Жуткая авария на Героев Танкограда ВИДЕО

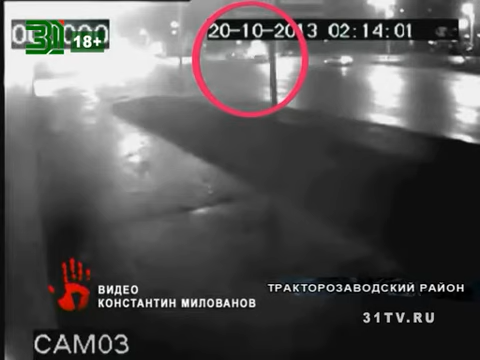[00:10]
Все случилось ночью. По предварительной версии, водитель Ниссана не уступил дорогу и столкнулся со встречным Фольксвагеном, а потом зацепил еще два автомобиля.